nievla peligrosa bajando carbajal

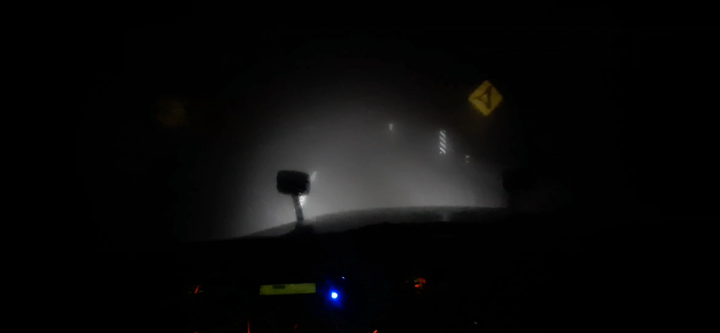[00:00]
¿Qué tal? Con los buenos días. Aquí queriéndole bajar Carvajal, pero miren cómo está la niebla. Miren nomás. ¿Qué tendremos de visibilidad? Unos 10 metros. Se me hacen muchos. Está la niebla a millón, ¿eh? A millón.
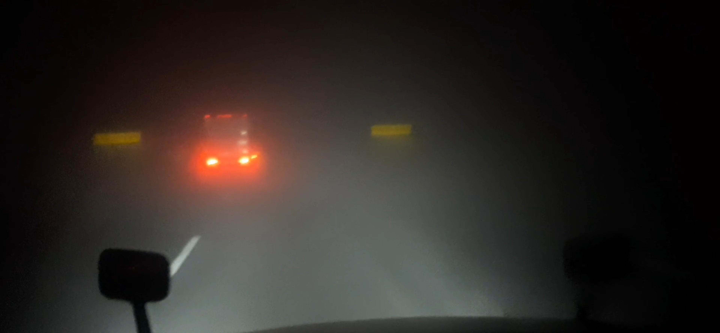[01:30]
Ahí van a todo, ¿no? Bajándole Carvajal para llegar a casi casi a Santa Catarina.